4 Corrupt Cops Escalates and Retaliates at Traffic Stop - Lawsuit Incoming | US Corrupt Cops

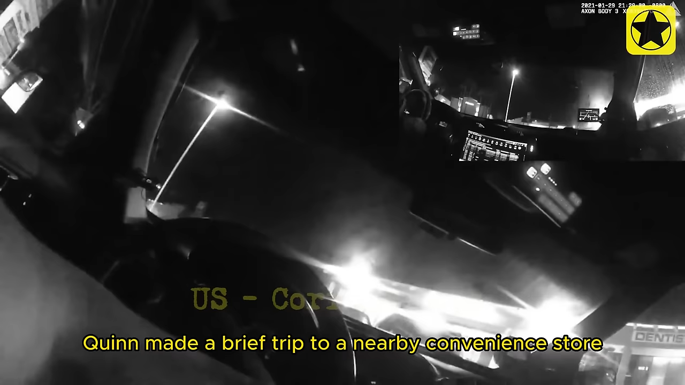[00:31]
On February 4th, 2021, Quinn made a brief trip to a nearby convenience store from his residence when he was pulled over by Officer Shipley of the San Bernardino Police Department.
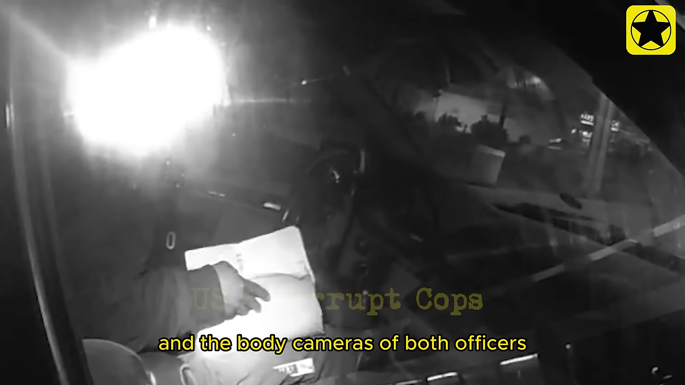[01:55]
He promptly hands his information to Officer Shipley, who then places it on the roof of the vehicle.
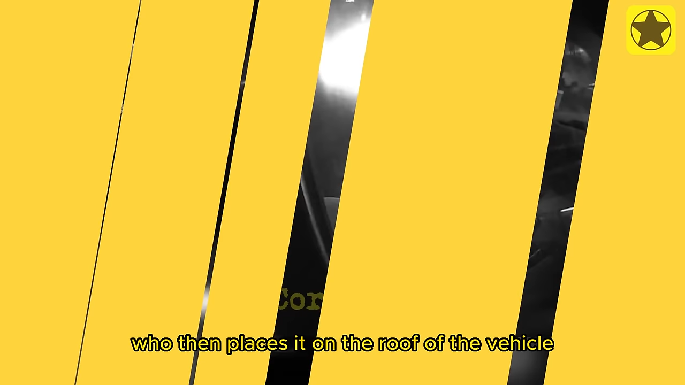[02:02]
Here's your information, sir. I got you right here.
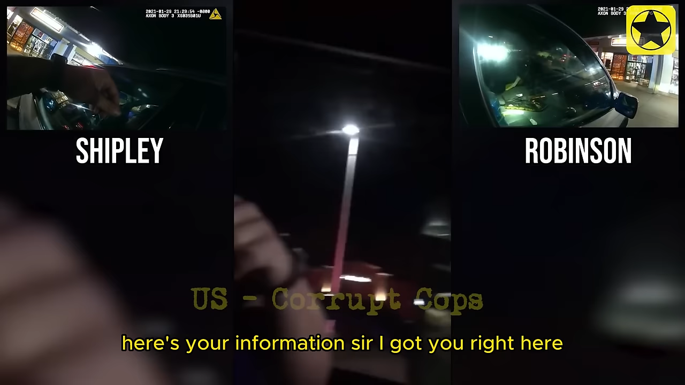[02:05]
Officer Shipley initially requested Quinn's documents, but now he's suddenly concerned that Quinn might be searching for them.
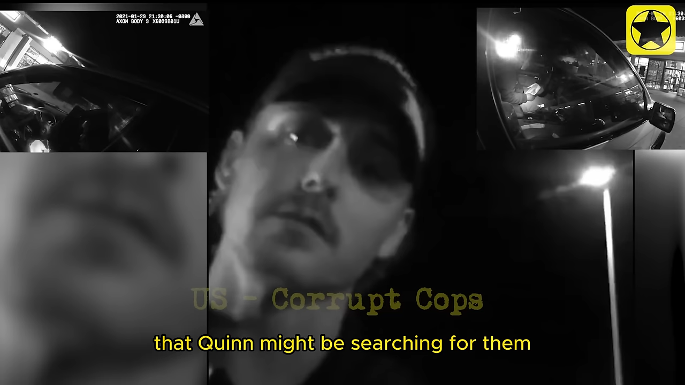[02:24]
This is despite the fact that Officer Robinson is now on the passenger side, observing Quinn's actions.